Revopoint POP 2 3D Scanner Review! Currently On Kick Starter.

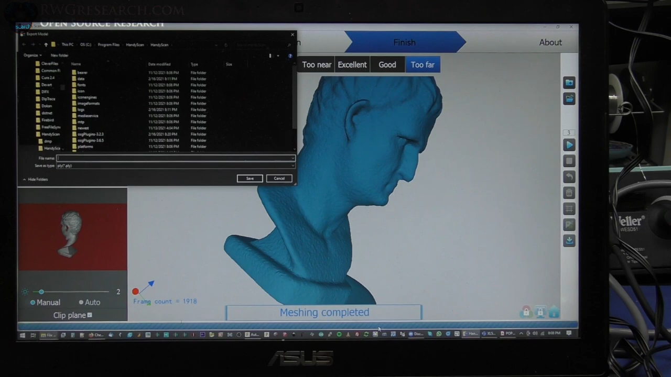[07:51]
I can actually save it as these multiple different file types. So this, uh, you can take a screenshot and look at these over.
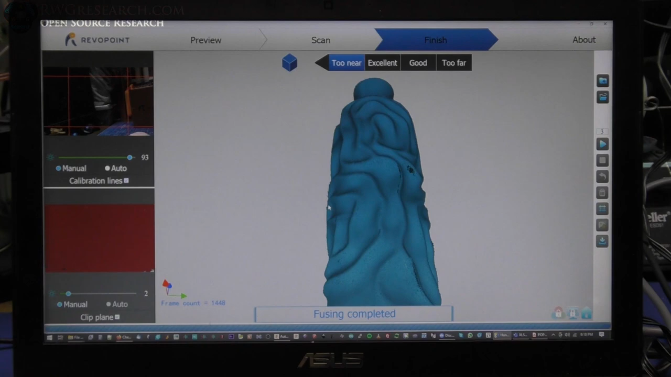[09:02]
I will go ahead and, uh, fill in any of the holes and go from there. All right.
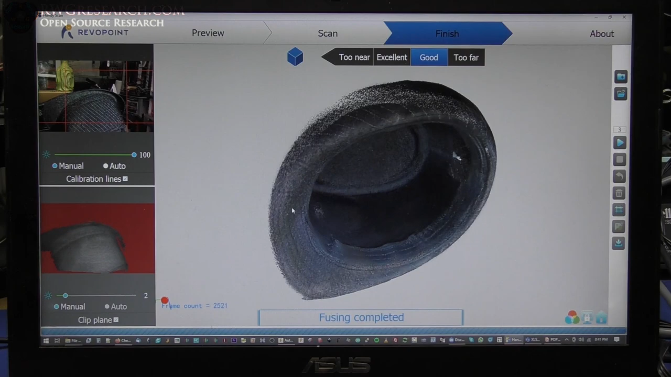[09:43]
The black is really hard to pick up on this, uh, scanner. So, uh, you know, it did a really good job. I'm going to go ahead and, uh, fill in the holes. I wanted to show you what it looked like before I did that.
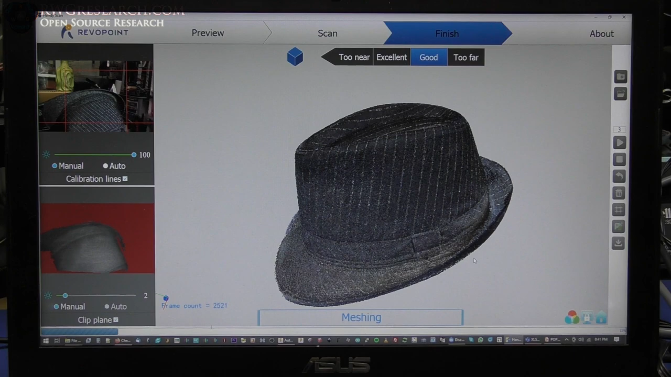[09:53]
All right. So we're all meshed up. You can see, uh, what it did.
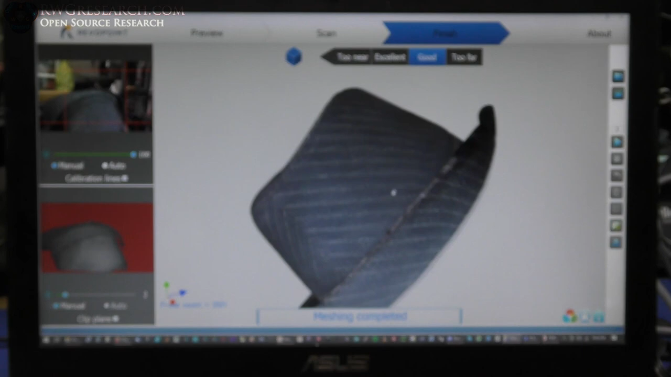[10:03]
The edge there is a little rough, but otherwise looks, uh, fairly clean inside and out, which is pretty impressive. So the last thing I want to do is do the color correction. All right. So now we're doing the texturing.
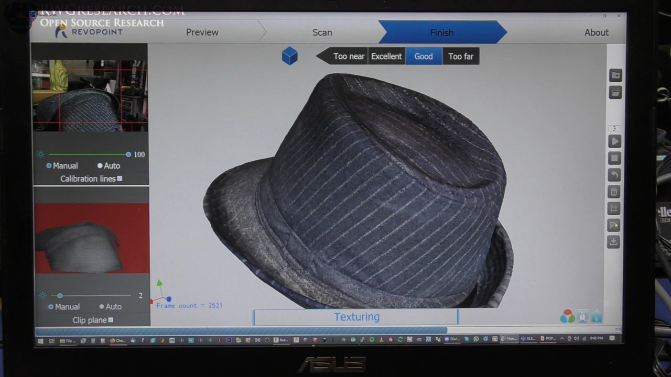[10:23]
So right now what you see on the screen is non-textured, uh, or it hasn't done any work with the texturing. You can also do this in the other program that comes with the, uh, scanner. But in this case, I'm just using the actual handy scan program to do this. And, uh, we'll see what it looks like.